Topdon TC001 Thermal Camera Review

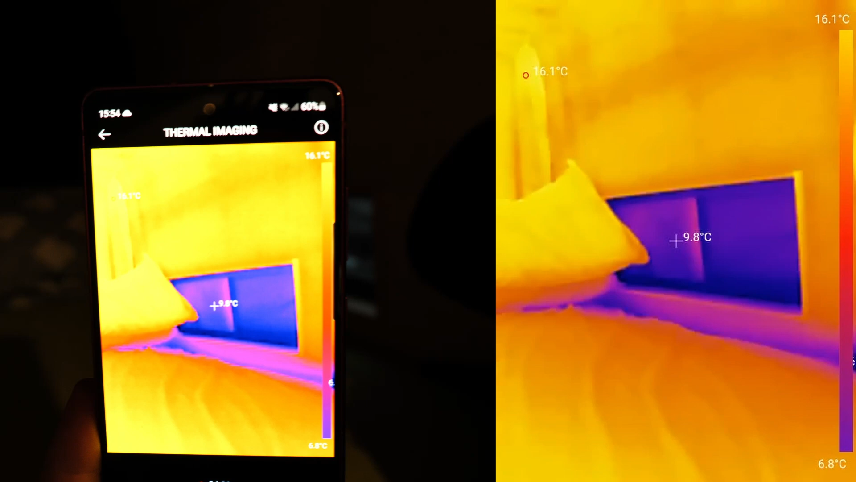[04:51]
On screen: spot 9.8°C, scale top 16.1°C, scale bottom 6.8°C
from the window check out the vents as well i'm surprised
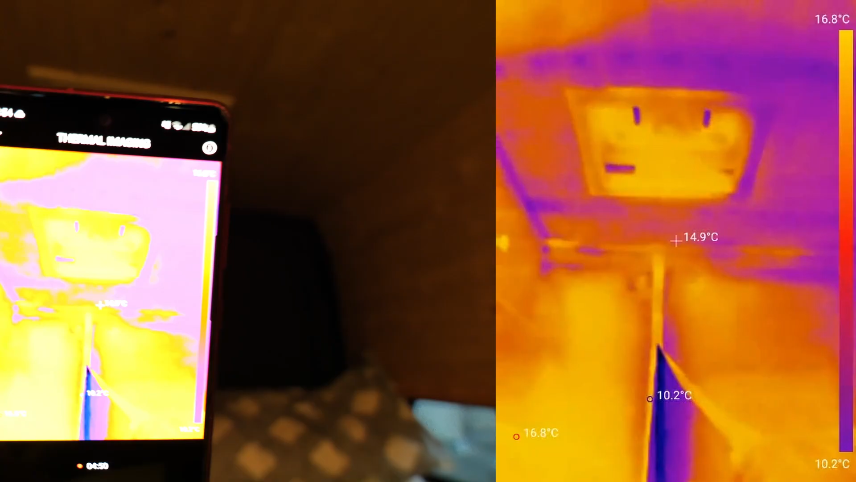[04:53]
On screen: spot 14.9°C, scale top 16.8°C, scale bottom 10.2°C
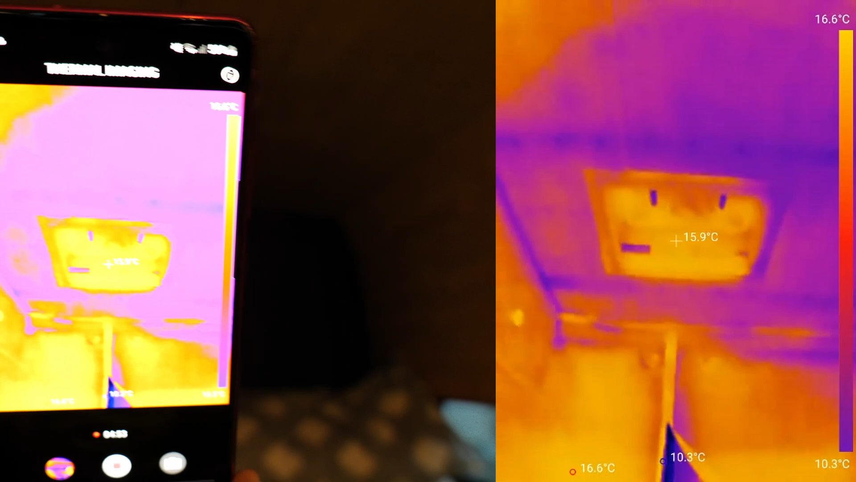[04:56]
On screen: spot 15.9°C, max 16.6°C, min 10.3°C, scale top 16.6°C, scale bottom 10.3°C
how well they maintain heat we got almost 16 degrees
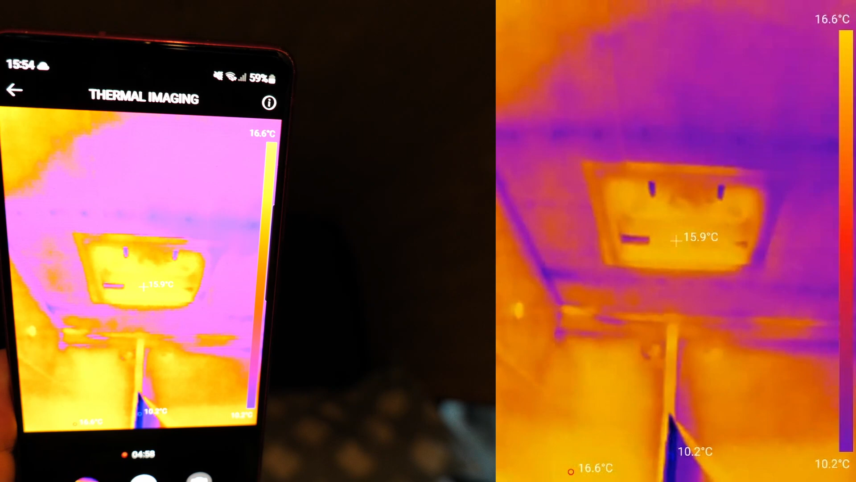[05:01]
On screen: spot 15.9°C, scale top 16.6°C, scale bottom 10.2°C
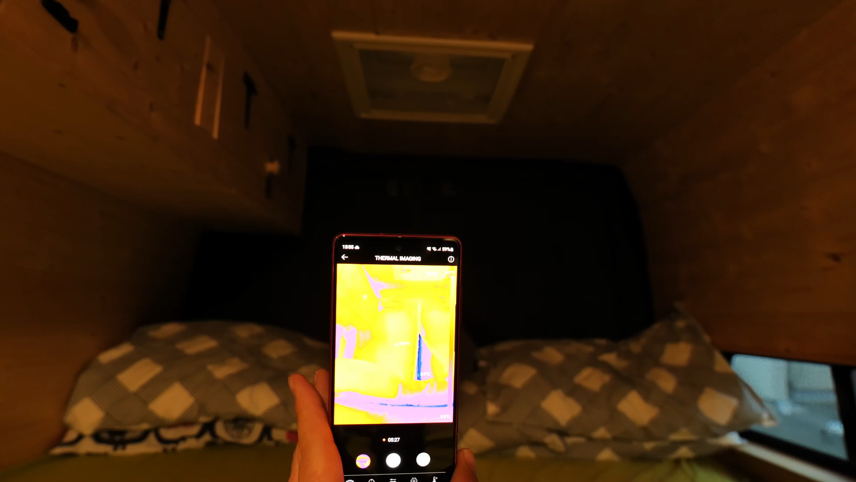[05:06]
10 degrees up there um i do have a um a fly net back there so
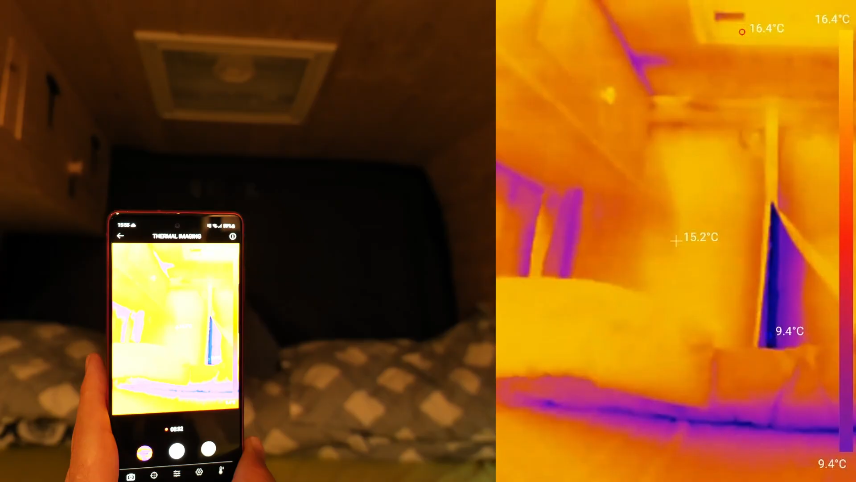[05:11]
On screen: spot 15.2°C, max 16.4°C, min 9.4°C, scale top 16.4°C, scale bottom 9.4°C
that's the the worm part you can see the uh the fly net it's
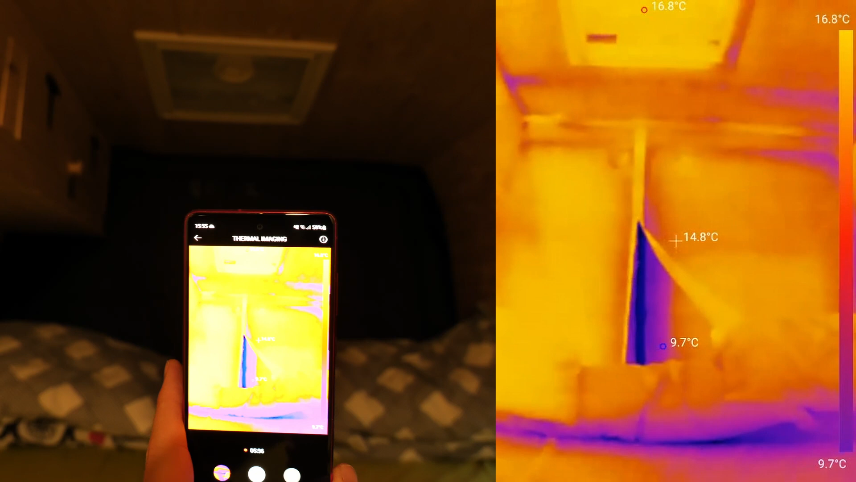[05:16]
On screen: spot 14.8°C, scale top 16.8°C, scale bottom 9.7°C
uh keeping really really nice and uh and hot
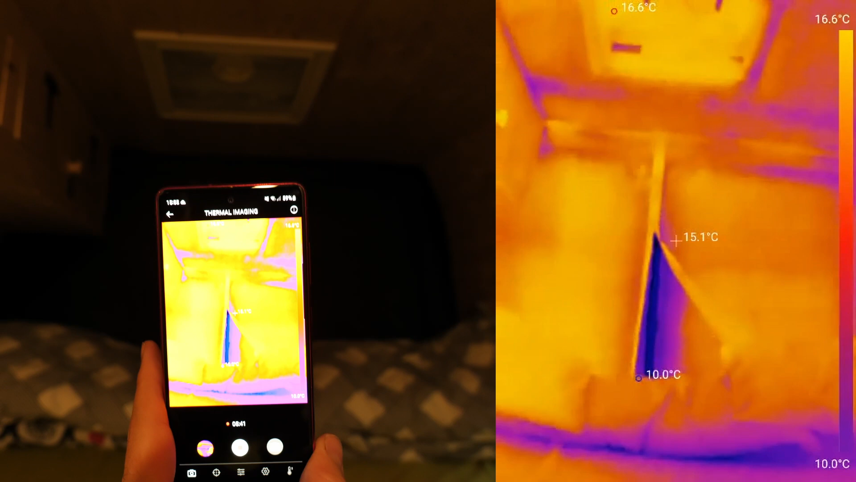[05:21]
On screen: spot 15.1°C, max 16.6°C, min 10.0°C, scale top 16.6°C, scale bottom 10.0°C
but right between the doors we got 10 degrees so a huge difference 15 and right there
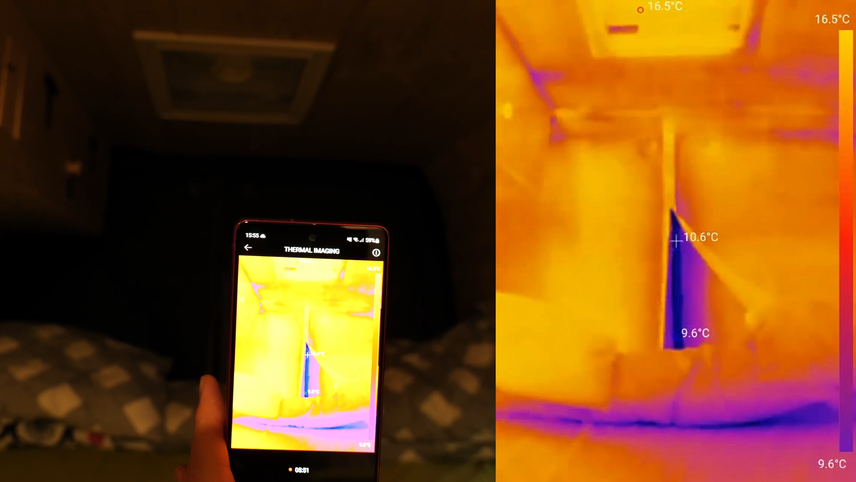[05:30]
On screen: spot 10.6°C, max 16.5°C, min 9.6°C, scale top 16.5°C, scale bottom 9.6°C
we got 10 degrees
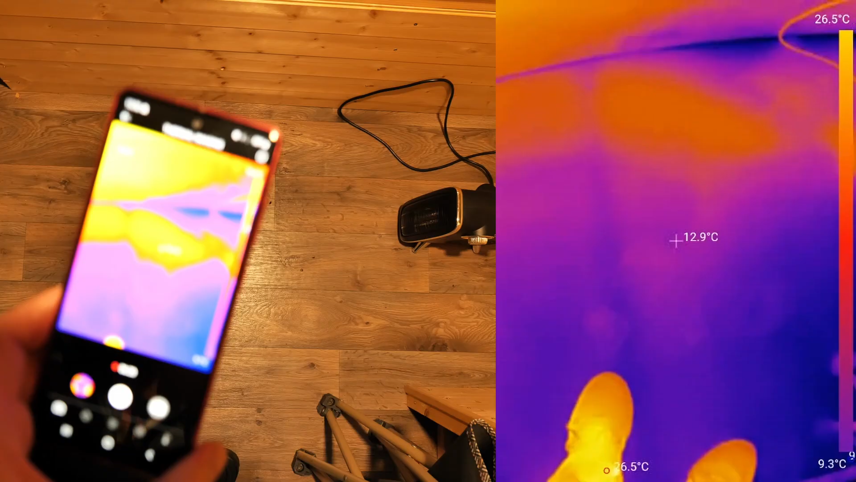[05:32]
On screen: spot 12.9°C, scale top 26.5°C, scale bottom 9.3°C
now as for the floor of the van
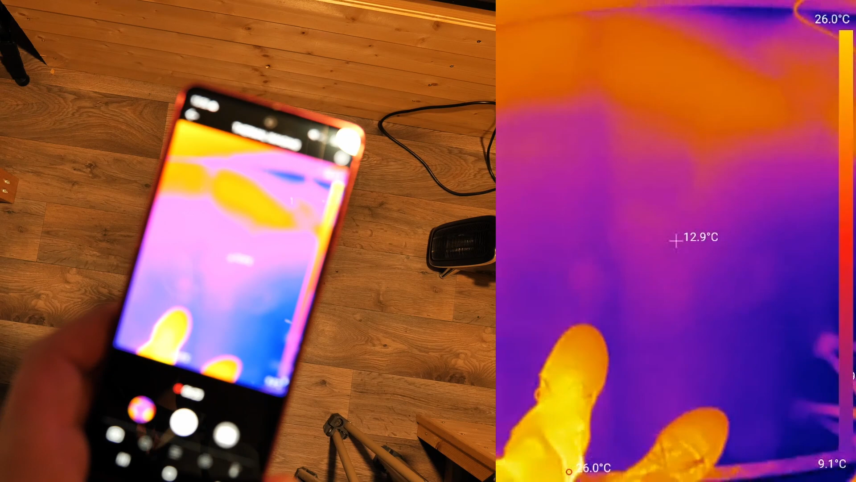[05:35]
On screen: spot 12.9°C, scale top 26.0°C, scale bottom 9.1°C
you can probably see it's pretty pretty cold we got
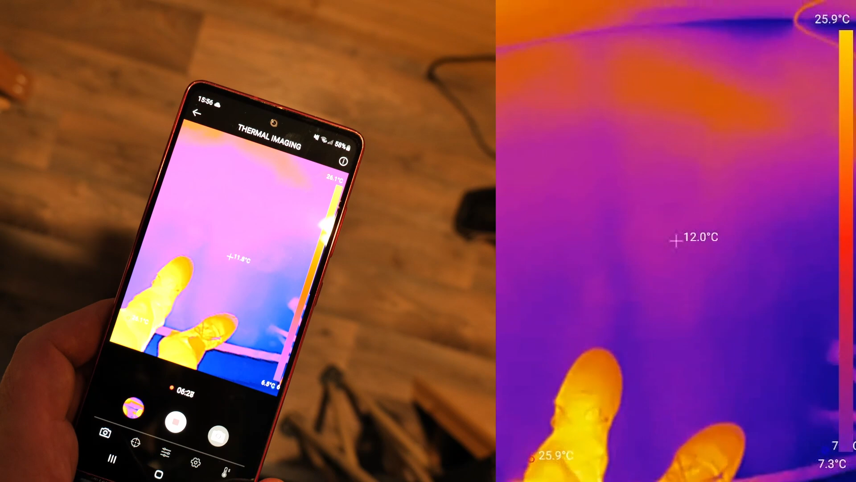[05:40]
On screen: spot 12.0°C, scale top 25.9°C, scale bottom 7.3°C
12 degrees even though the heater is blowing directly